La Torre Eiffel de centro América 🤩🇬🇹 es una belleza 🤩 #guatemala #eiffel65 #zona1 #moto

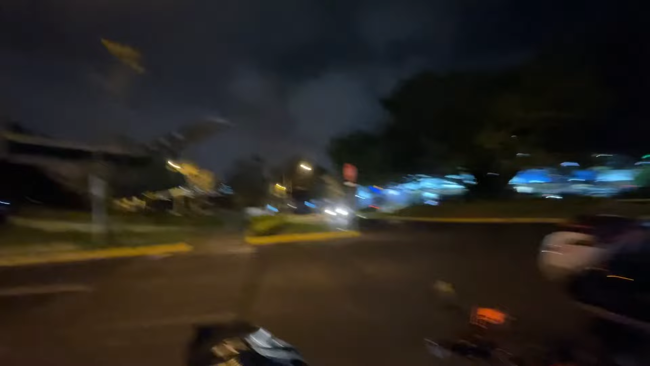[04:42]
llegamos a guatemala ya estamos en la ciudad ya estamos en la ciudad miren un